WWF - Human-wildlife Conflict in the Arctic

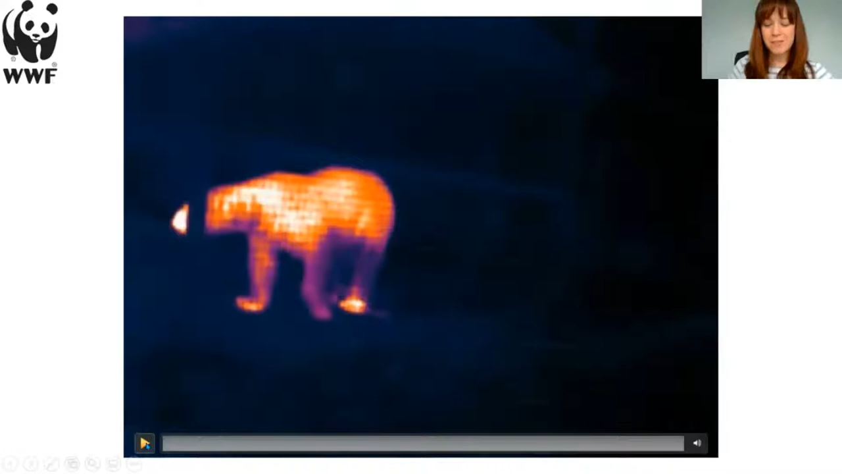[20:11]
to meet Hamish the bear before he moved to his new home in Yorkshire and to see the camera in being tested in real time. So you can see him moving around there.
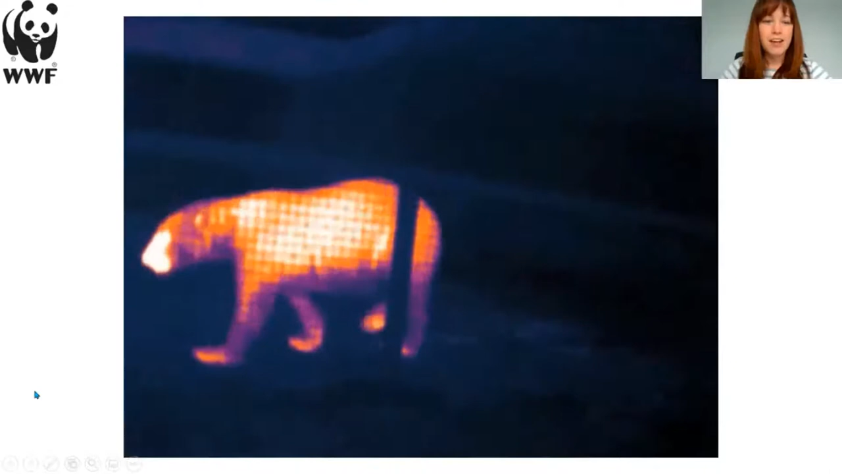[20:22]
So the darker bits are the warmer areas and the lighter bits are where he's not so warm. So you can see he's losing a lot of heat from around his nose.
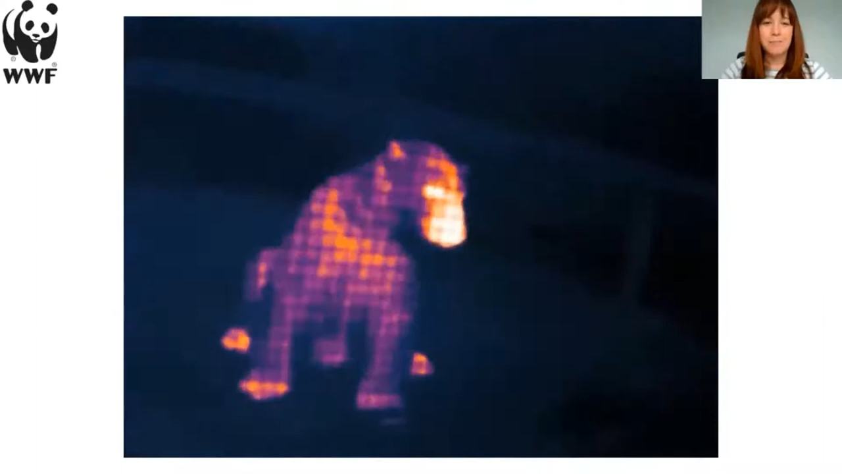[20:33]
So and it's quite clear that it is a polar bear. So hopefully we'll gather more images like that to build up the system.